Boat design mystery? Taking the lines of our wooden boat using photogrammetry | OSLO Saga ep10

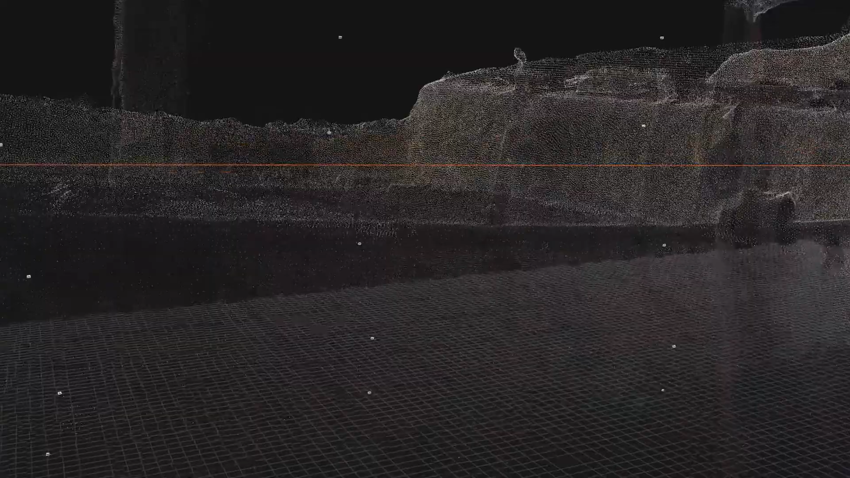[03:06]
It works by triangulating thousands of points in 3D space based on overlapping photos taken from different angles.
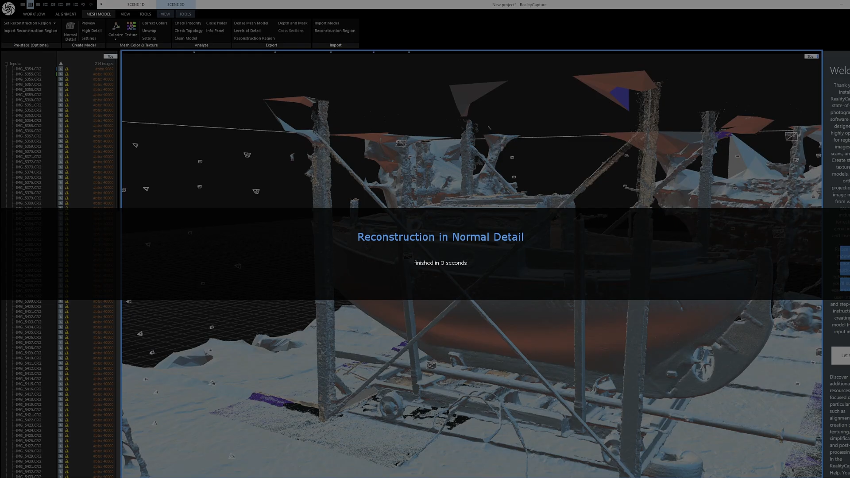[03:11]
It can then connect these points to create a 3D mesh model. That's what you see here.
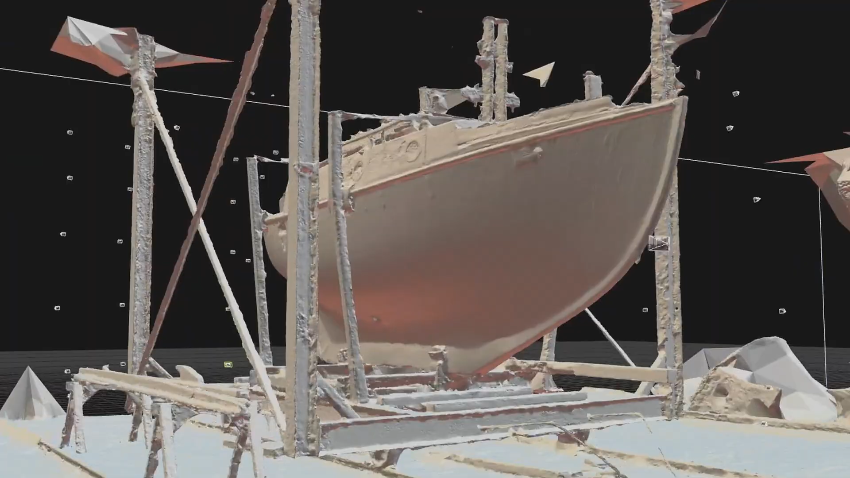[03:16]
This is the result from around 100 photos, mostly focusing on the hull.
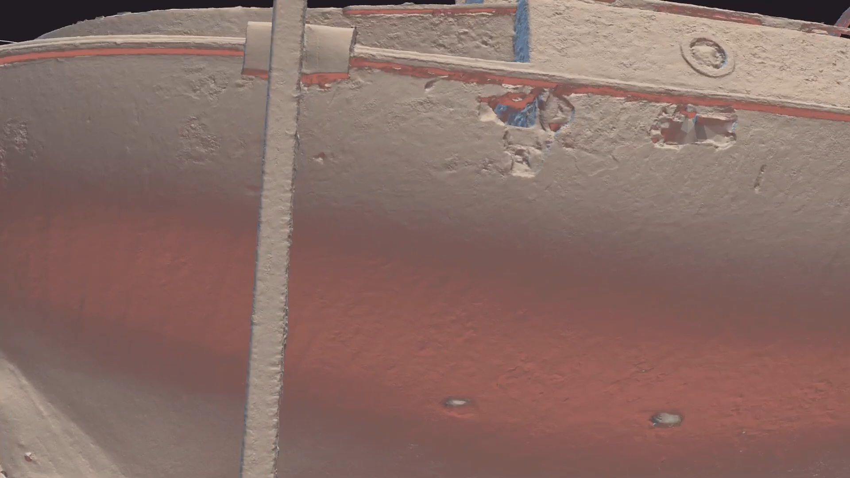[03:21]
Colour me impressed.
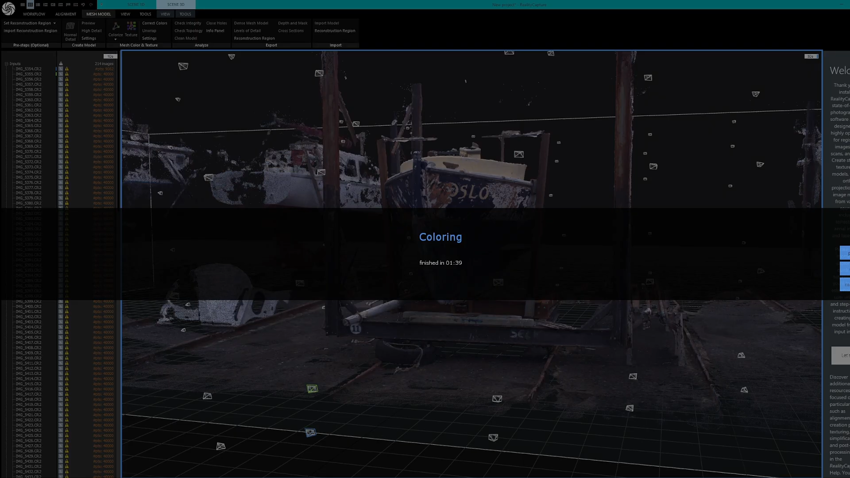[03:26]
Or with the click of one button, colour the scan with the photos.
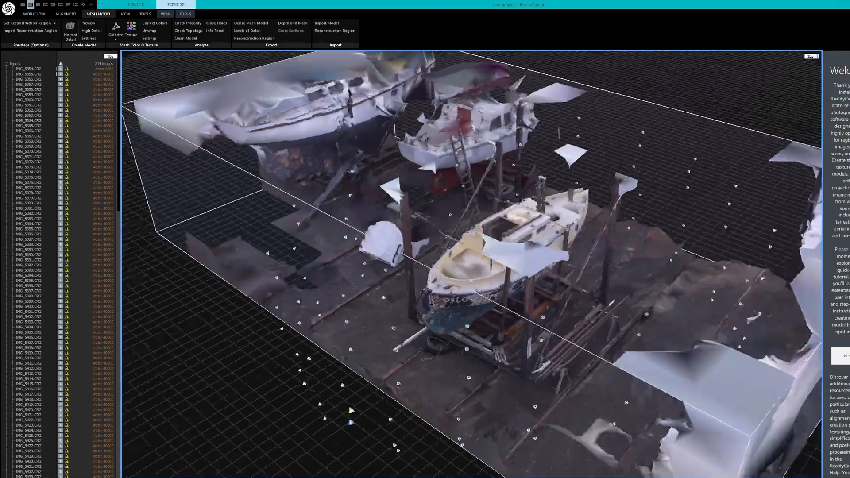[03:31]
The interior scan didn't come out quite as good. It was really hard to get the right camera angles in there.
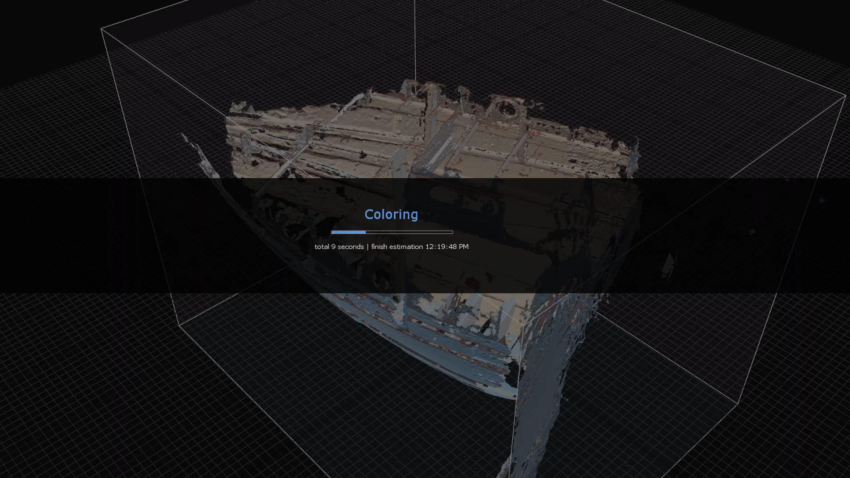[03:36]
However it could still be useful as a reference.
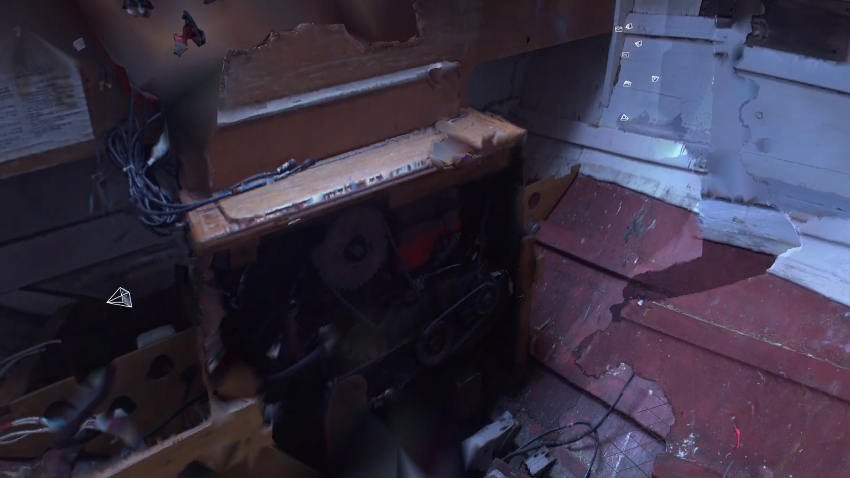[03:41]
To set the scale, you take measurement in real life and then define that same measurement in the software.
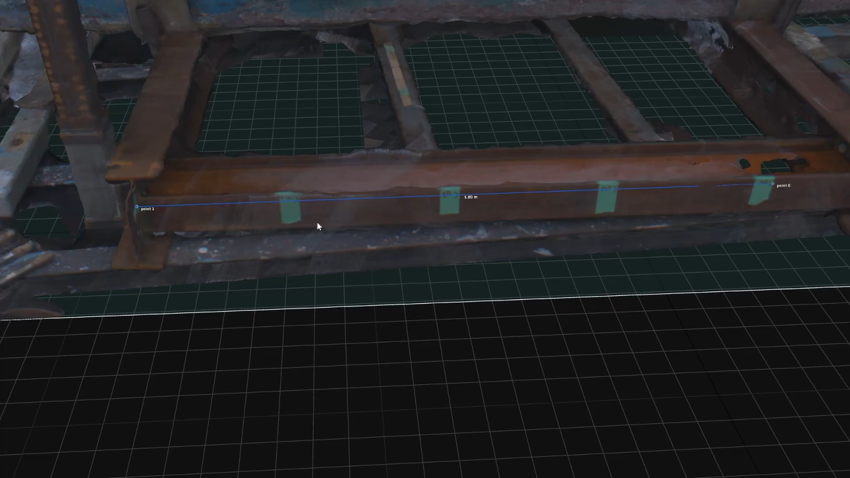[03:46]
I'm really happy with the result.
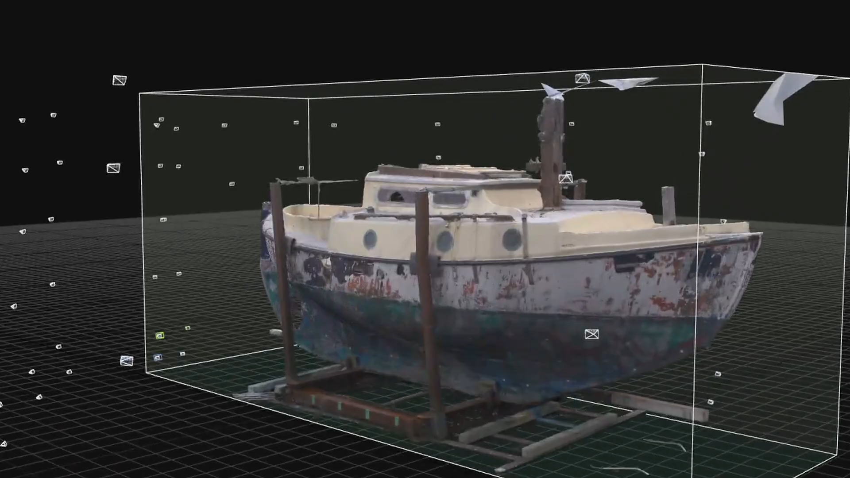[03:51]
The next stage in the process was to use some computer-aided design software to take the lines.
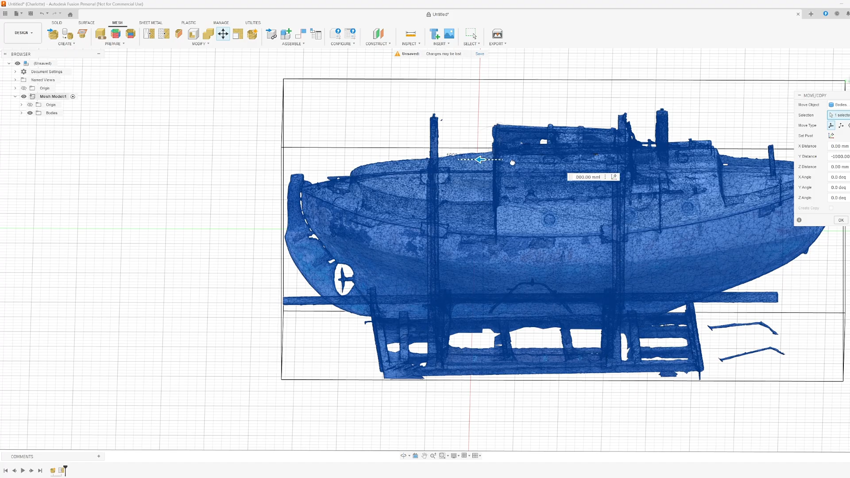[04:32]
I imported the model into Fusion and positioned the model in the scene to tidy the map I used to affect curve stations and water lines are gonna go.
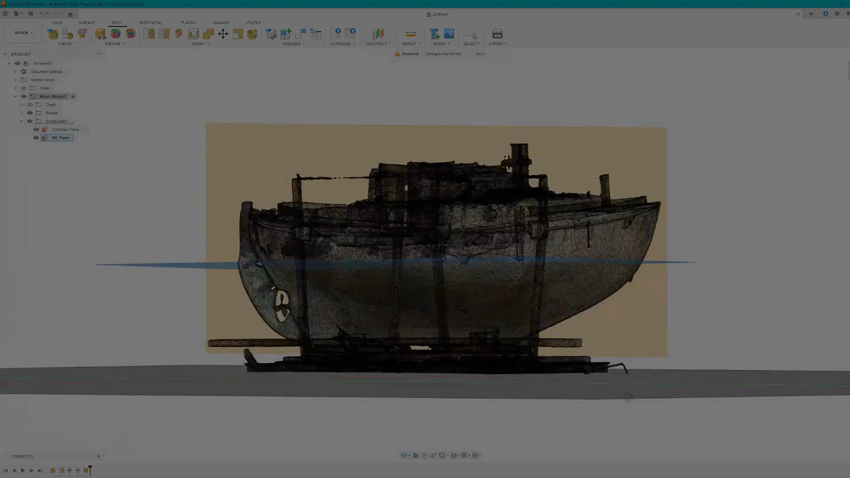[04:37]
Why is that plane on a weird angle? So it's a problem but there's just like no settings and I'm so frustrated.